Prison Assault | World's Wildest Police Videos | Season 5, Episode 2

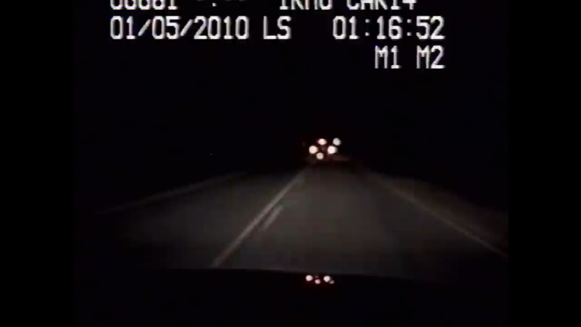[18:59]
Unfortunately, Dickie's driving skills are no better than his smash and grab skills. Unable to hold the road, he skids off into a ditch and bumbles down the shoulder. He just hit a sign.